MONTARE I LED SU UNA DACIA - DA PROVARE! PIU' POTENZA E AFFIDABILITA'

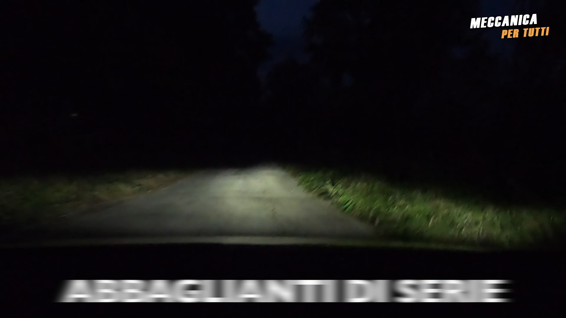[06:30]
Condizione con le luci normali di posizione. Ora attacco gli abbaglianti. Vedete che le luci sono gialle. Stessa strada. Luce di posizione. Ora accendiamo gli abbaglianti della melograno 51. Luce completamente bianca, con maggior profondità.